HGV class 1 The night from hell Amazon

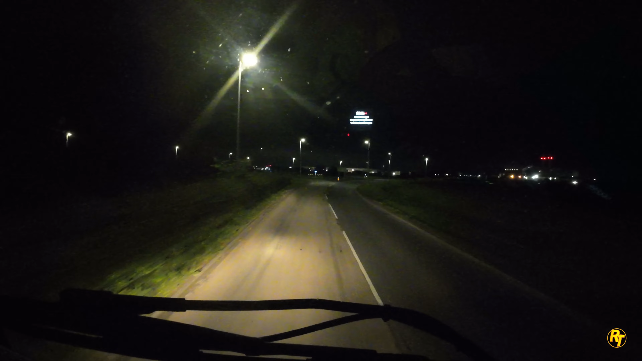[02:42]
all right here we go watch your stuff he's just around the corner we're running about 35 minutes late due to the Dartford crossing I've done a report on the relay app so they know what's going on so it's going to make it a bit of a tight night but that ain't too bad because when I get to uh elsewhere to put the empty trolleys they're about to say oh we ain't got any
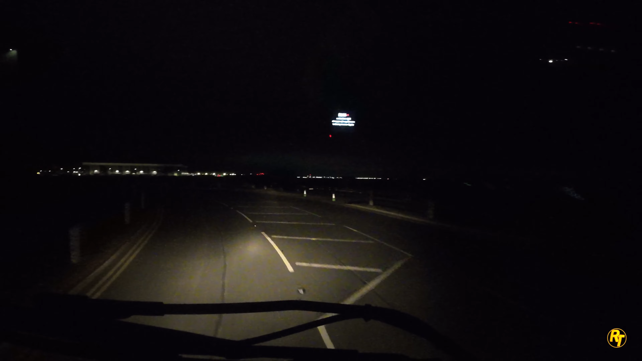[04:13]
another rabbit into the little chicane how they designed the road to be like this I don't know but it is good fun right there around this corner with a bit of Amazon
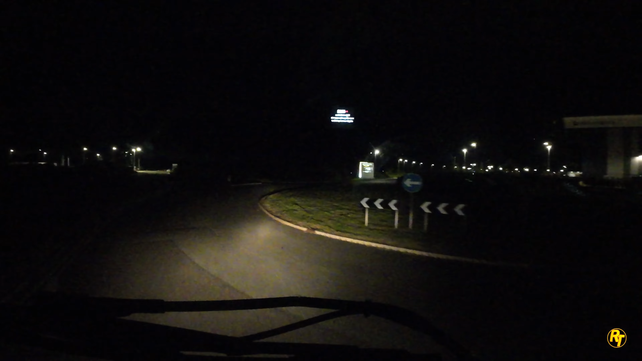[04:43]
that bit dead ahead now is where you come out
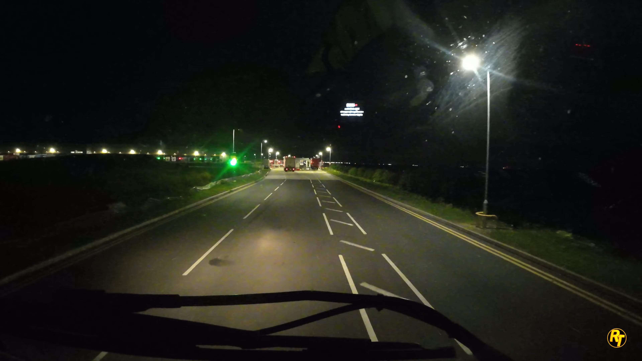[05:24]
I've got to come here twice today which is absolutely fantastic this is Tartan's place favorite place this one that's my boss he loves it here but anyway got to turn the cameras off going in and I'll catch you when we come out or nearer to Croydon
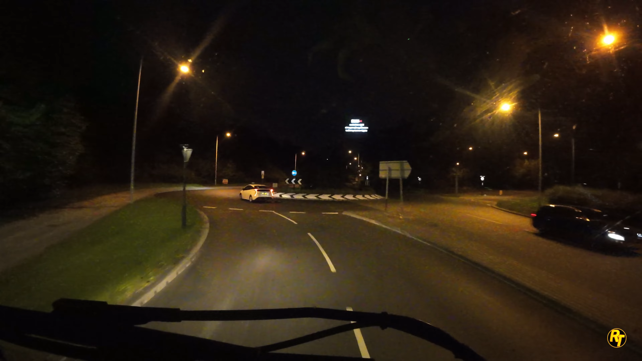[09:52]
must be about two or three junctions worth of closure which is not great but let's hope it's open by then and here's what I told you about earlier bus and goods vehicle lane so thank you very much Croydon council might get in front of this minicab that ain't got a clue where it's coming like the rest of them useless
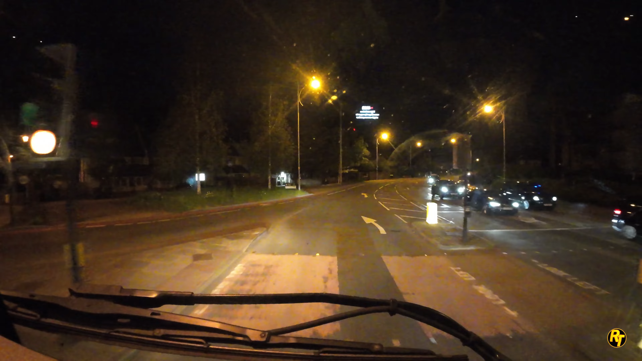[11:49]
that minicab don't want to play good
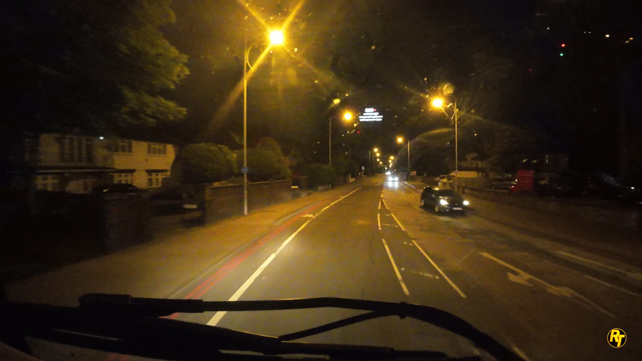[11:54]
ain't going to confuse me with his lefts and rights anymore
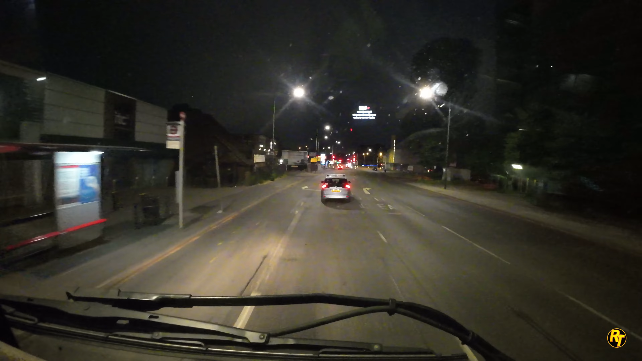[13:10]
all the traffic lights all the stop starting